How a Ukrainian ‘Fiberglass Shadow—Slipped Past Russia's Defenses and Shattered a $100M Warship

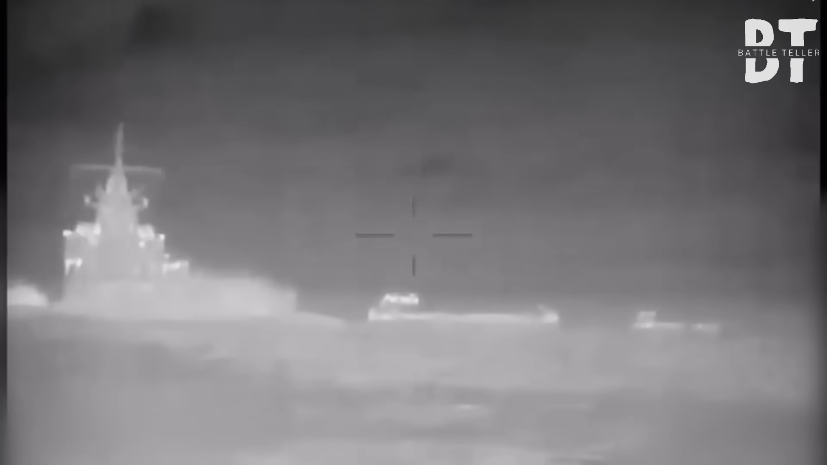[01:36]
More than a dozen vessels are already crippled.
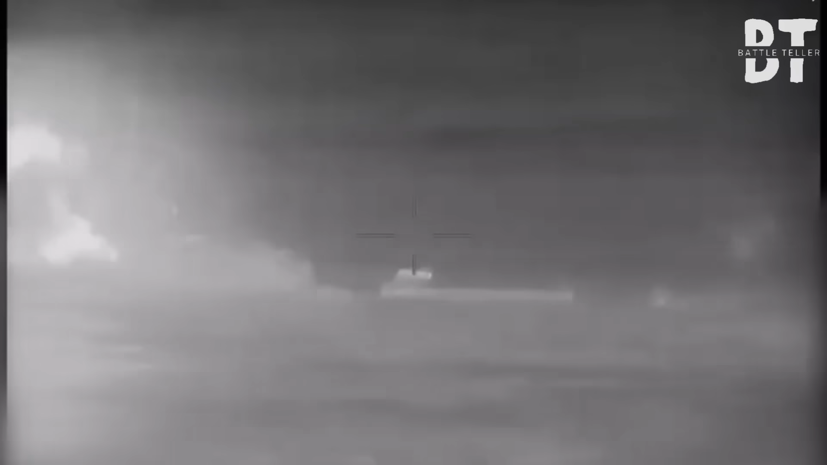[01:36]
And tonight's strike shows how the hunter turned hunted. Forget the history books.
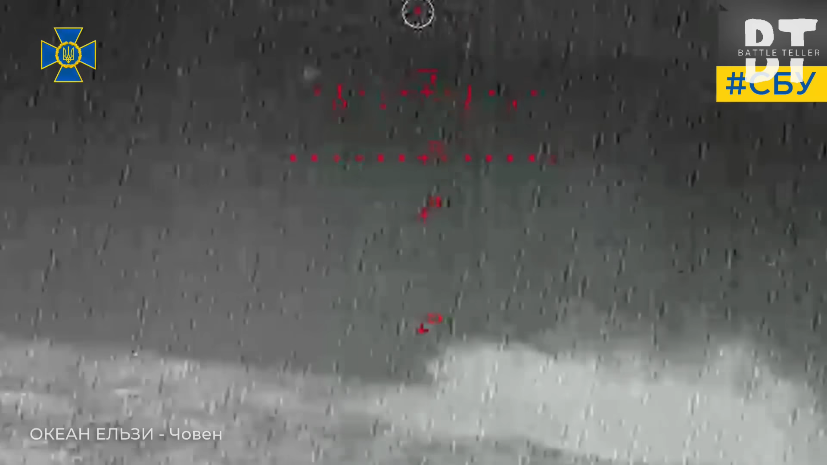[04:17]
But the drone is engineered for survival in chaos. Its low profile skims just above the wave crests.
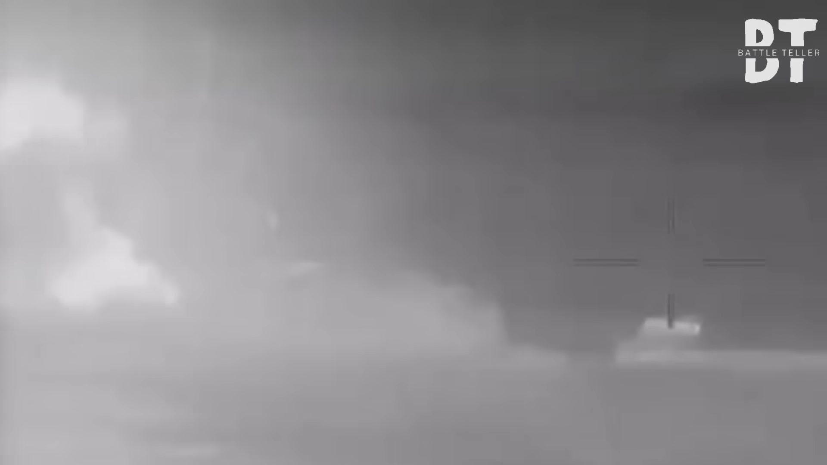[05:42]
Then impact, a thunder clap, rips the silence.
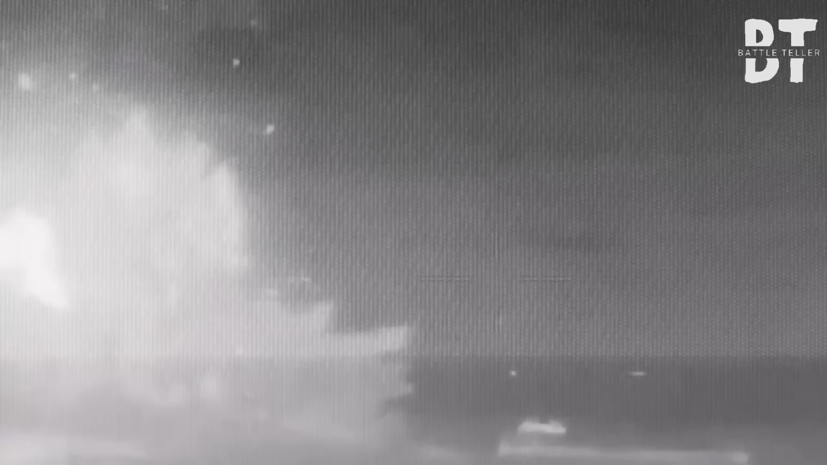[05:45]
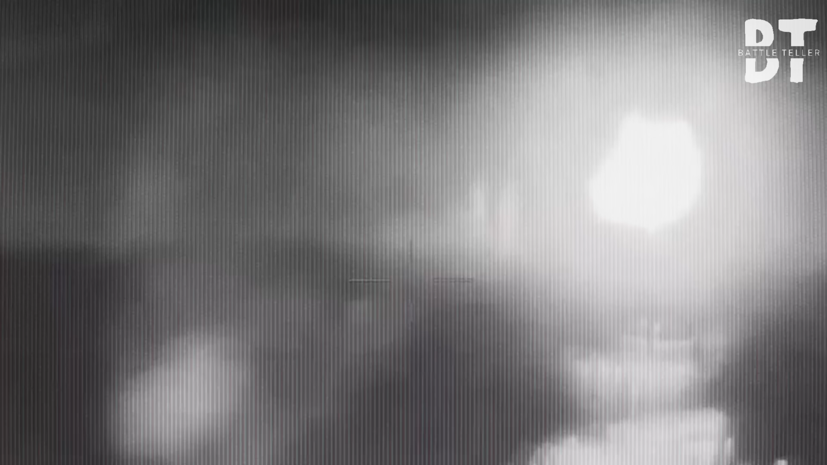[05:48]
Fire erupts from the stern, devouring steel and fuel alike.
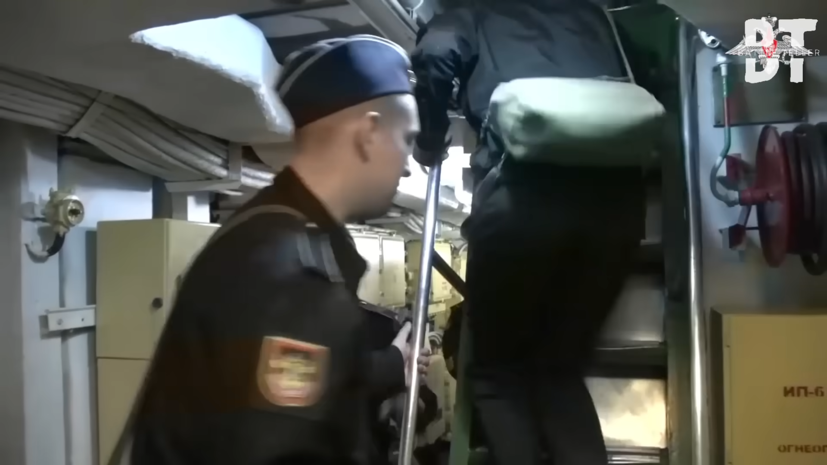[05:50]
Shock waves slam the hull, sending tremors through decks and bulkheads.
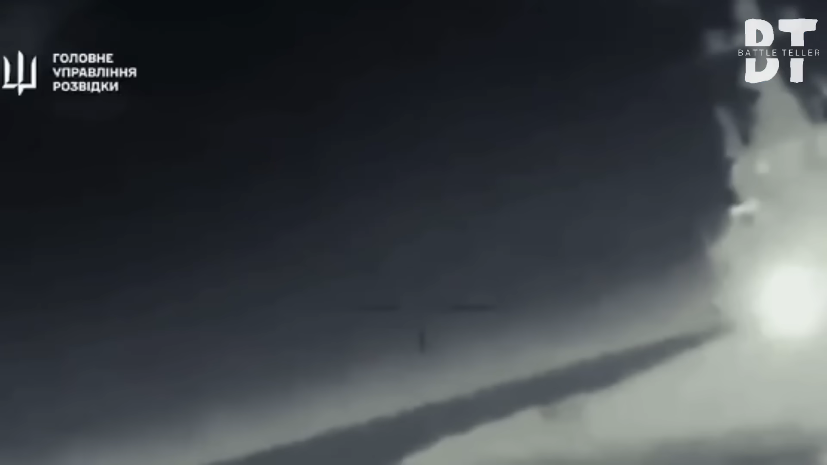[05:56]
Secondary explosions ignite ammunition and crates, ripping through compartments.
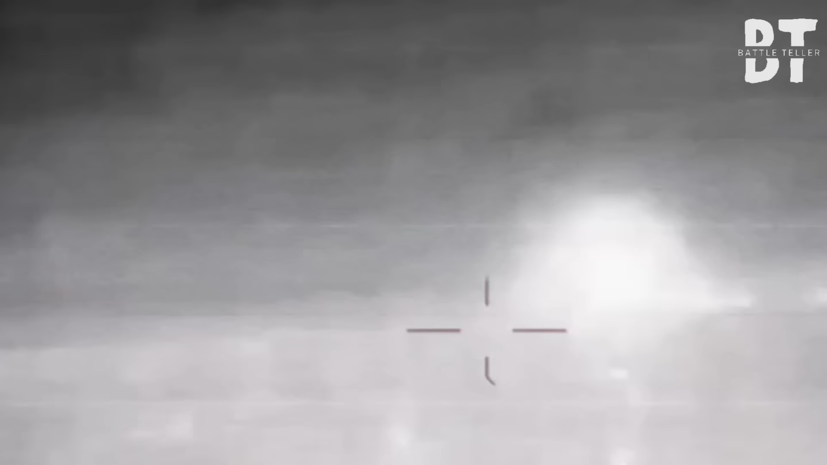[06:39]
It won't sink, but it won't sail either.
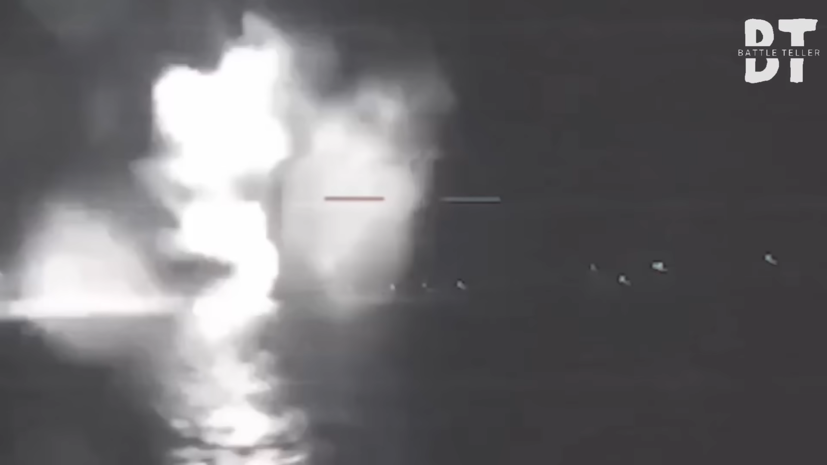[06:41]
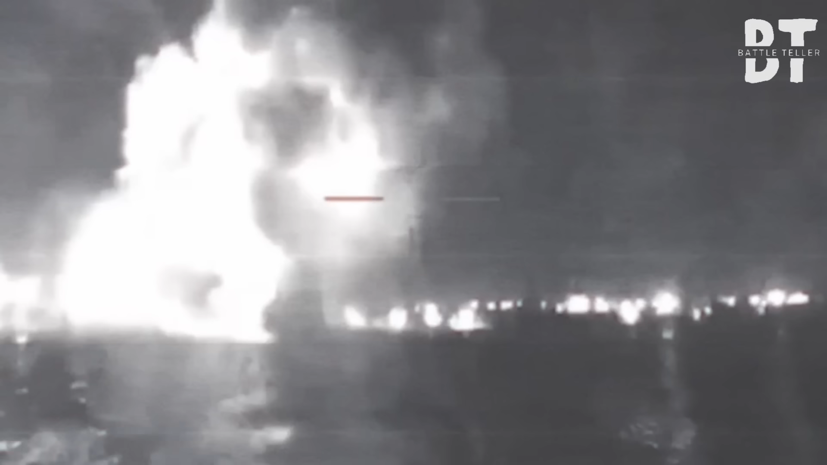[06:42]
The mission, landing troops on Crimea, is finished. A hundred million dollars of hardware, erased by a weapon cheaper than a mid-range smartphone.
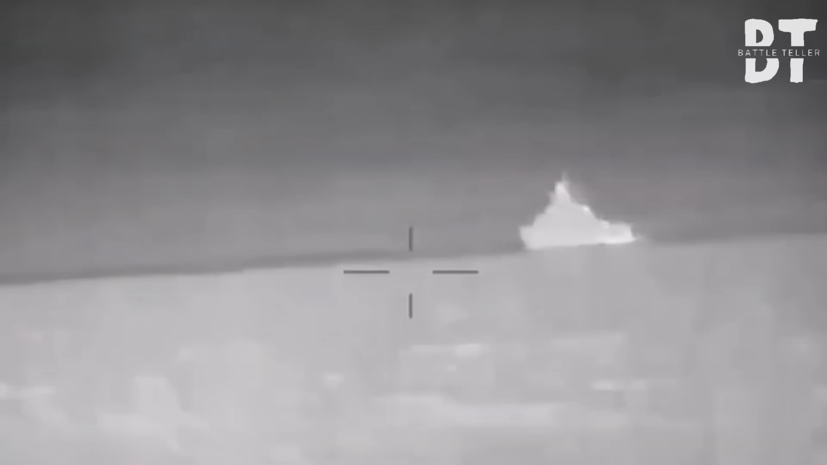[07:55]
Infrared signatures vanish against the sea's thermal noise.